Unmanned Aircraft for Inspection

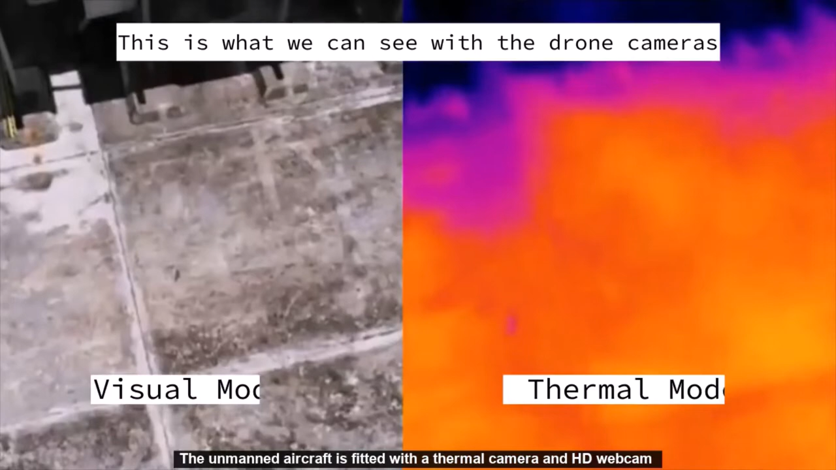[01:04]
The AMED aircraft is fitted with a thermal camera and HD webcam to pick up thermal and
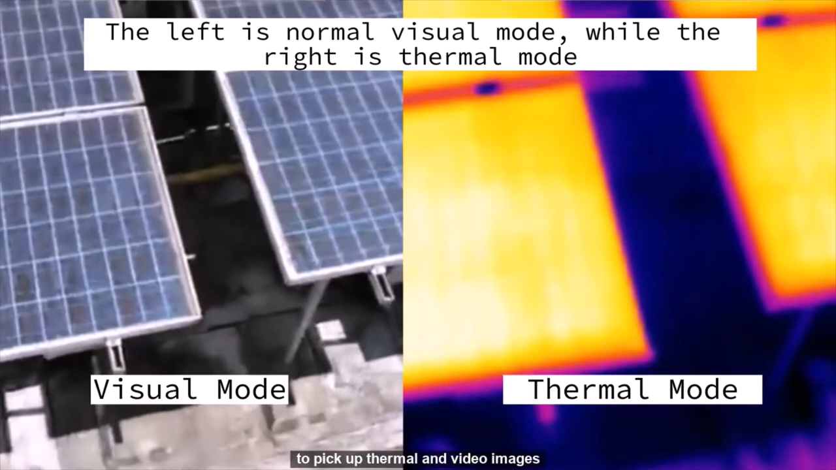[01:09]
video images during inspection for rust or abnormal localized hotspots.
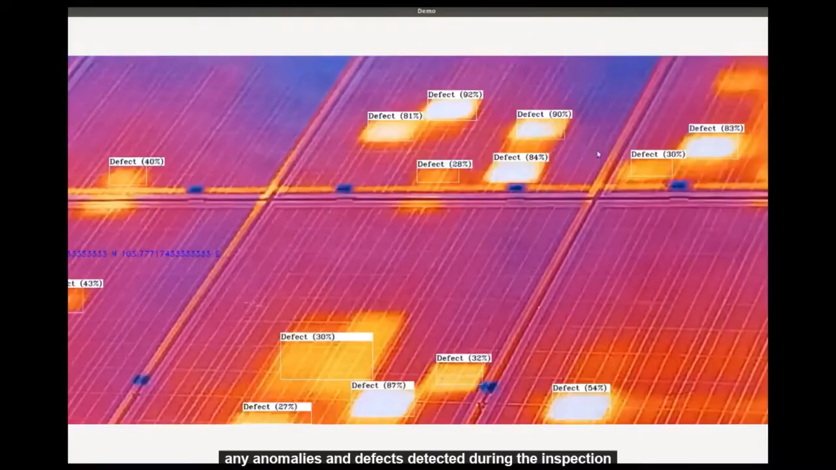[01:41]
any abnormalities and effects detected during inspection can be immediately assessed and verified.
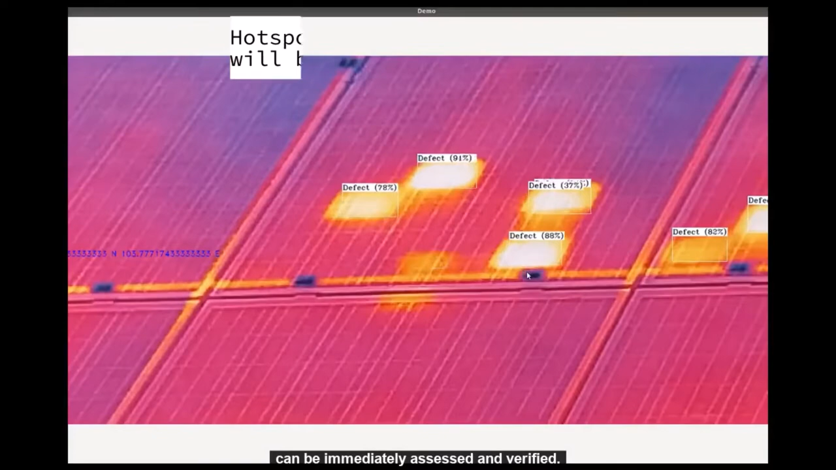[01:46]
Therefore, the total duration for full inspection activity is significantly shorter.